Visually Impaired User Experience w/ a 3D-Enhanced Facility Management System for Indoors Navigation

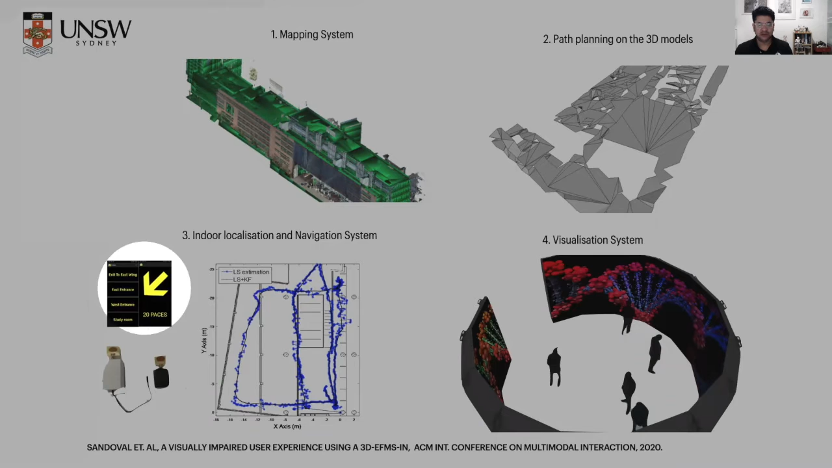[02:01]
Indoor localization and navigation system that is in contact with the user and provides assistance to reach significant points in the building. And finally, the visualization system. We test with one user this system.